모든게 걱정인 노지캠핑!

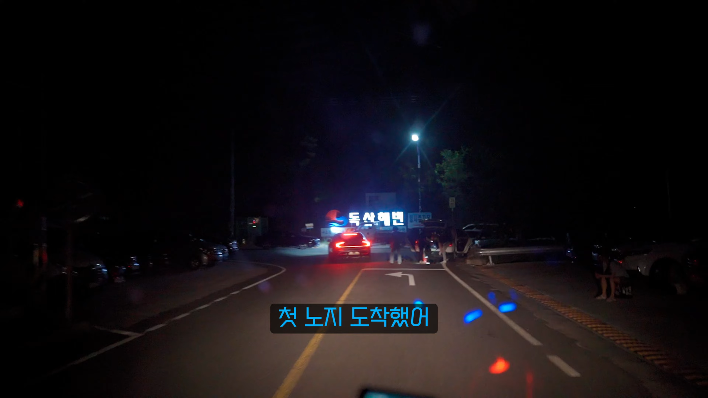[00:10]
도착했어 난 처음에 딱 도착했을 때 이렇게 바글바글 할지 우리 노지의 맛일까? 아니 왜 이렇게 유명한 데로 왔어? 어?